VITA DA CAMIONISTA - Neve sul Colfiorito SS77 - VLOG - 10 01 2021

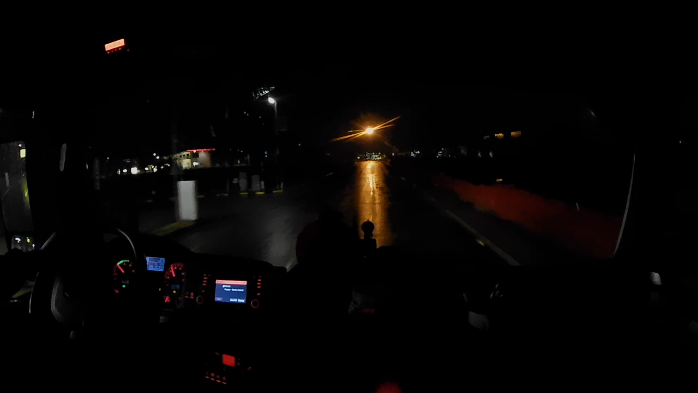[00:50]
Domenica 10 gennaio, sono le 17:40 e niente,
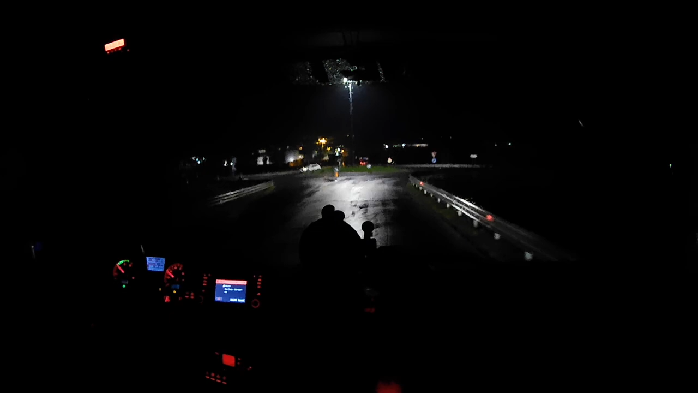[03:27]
perché oramai le feste sono passate, anche se ci sono state due giornate lavorative, giovedì e venerdì, non è che sono state proprio particolarmente intense. Mo invece sta settimana si dovrebbe ripartire a pieno regime. Va bene, dai, momento in substrada
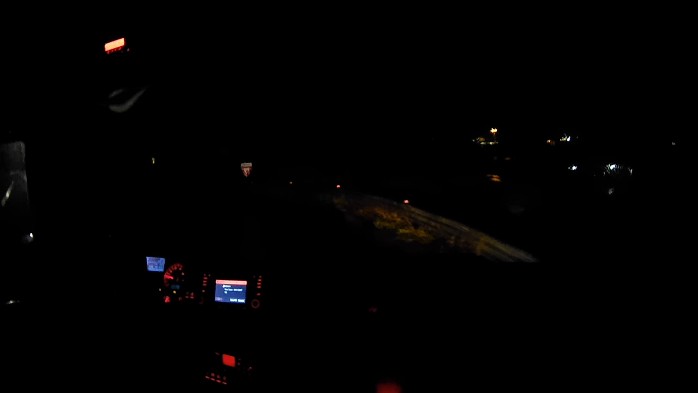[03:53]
e vediamo come sarà la strada a salire verso Colfiorito. Allora amici, eccoci qua, dopo circa 50 km dal magazzino, come sono arrivato qua nella zona un po' più alta, ha iniziato ad alzarsi la sua strada,
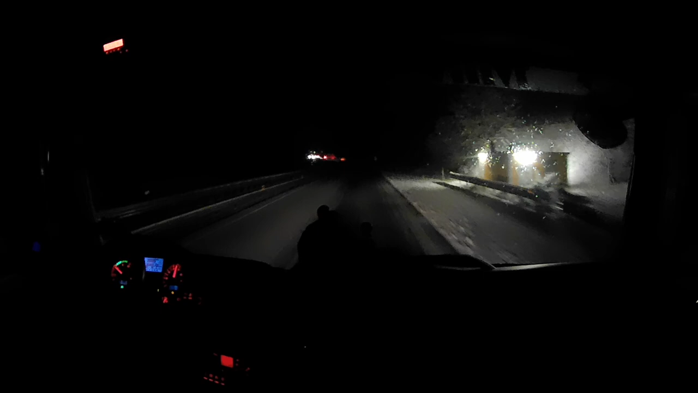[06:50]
salendo sempre di più, e qui, vabbè, diciamo che la corsia di sinistra ci sta la neve, a destra dove che si mette le ruote non ci stanno problemi. Non è preoccupante la situazione, poi adesso qui nevica anche meno.
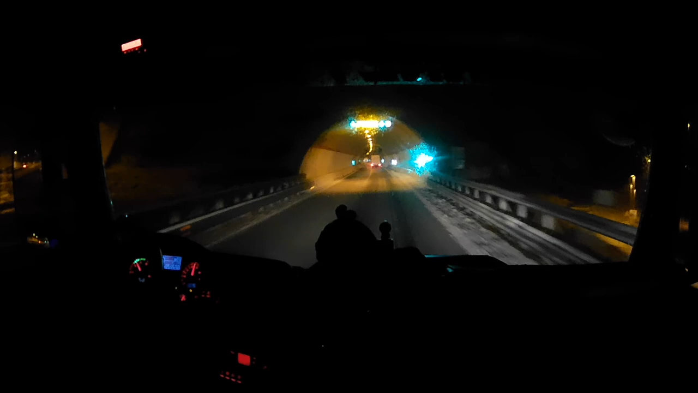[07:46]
Sembra meno sporca che nel pezzo giù basso. O devo stare attento quando inizierò la discesa. C'è un vento forte qui sopra.